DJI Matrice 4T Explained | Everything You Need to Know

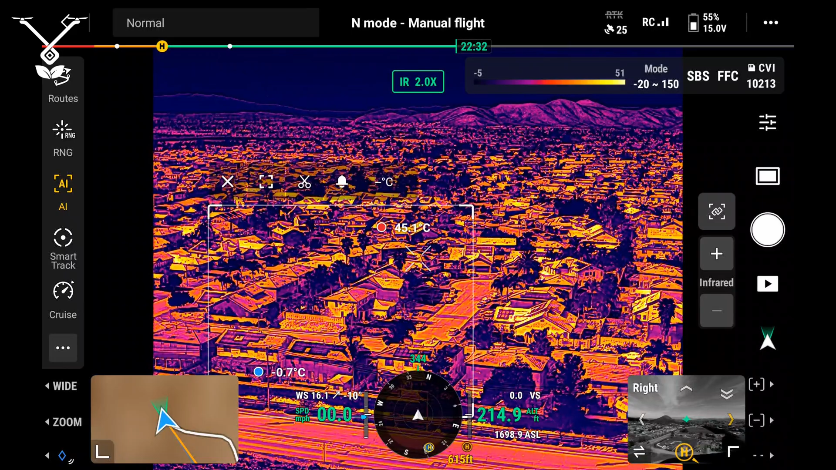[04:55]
So, once we enable the thermal, it'll be the IR button, or the IR option you can see in the bottom left.
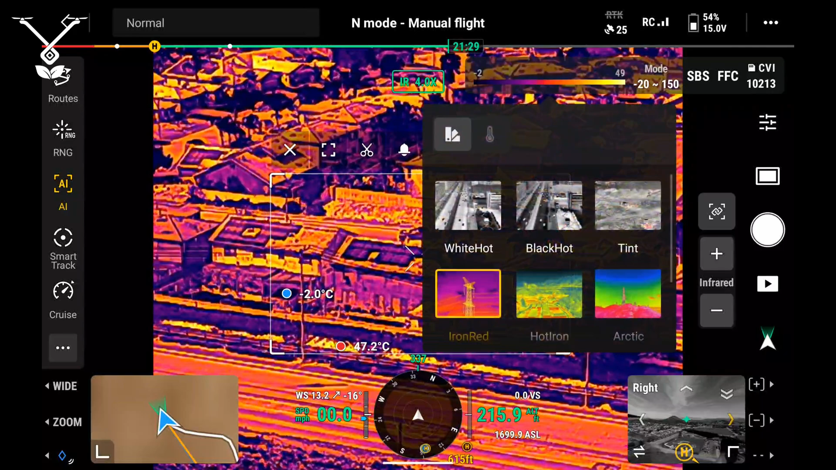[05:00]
On screen: max 47.2°C
We can change the color settings on the thermal as well.
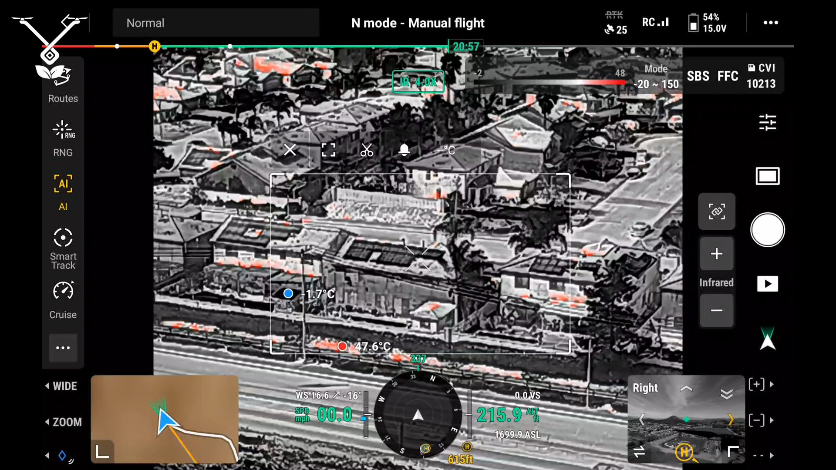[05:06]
On screen: max 47.6°C
So, right now, this is the tint where red is hot, black is cold.
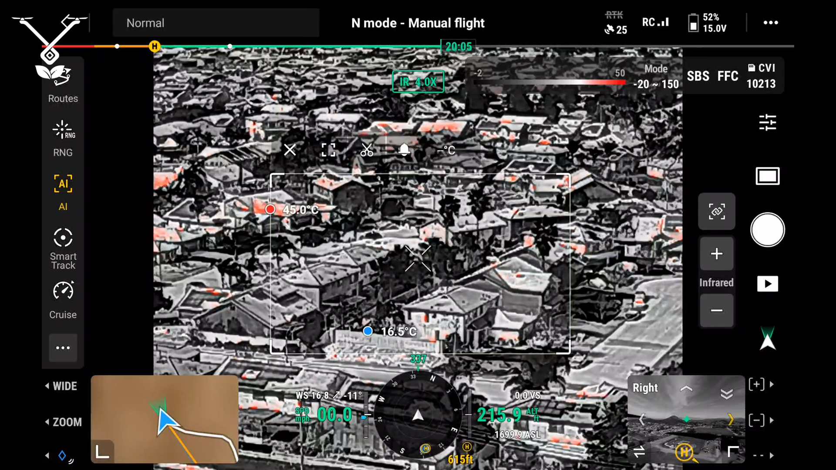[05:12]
On screen: min 16.5°C
Now, for this, there's also additional ranges you can do with the thermal as well.
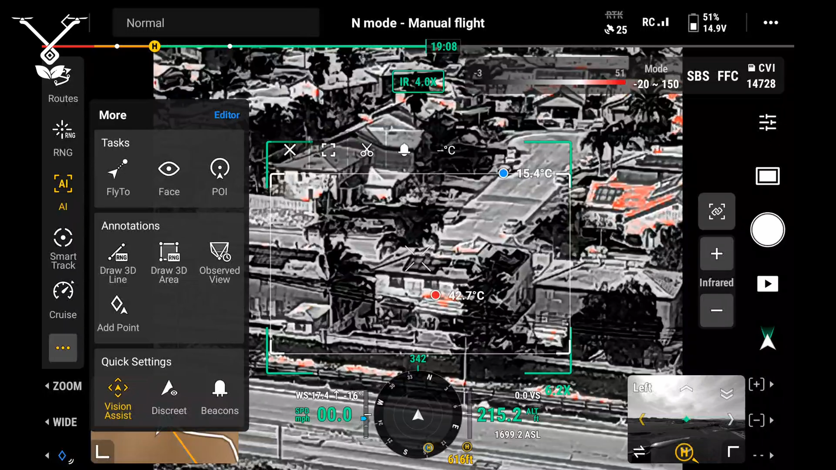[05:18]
There is a high range and a low range. Now, we're moving on to the laser range finder.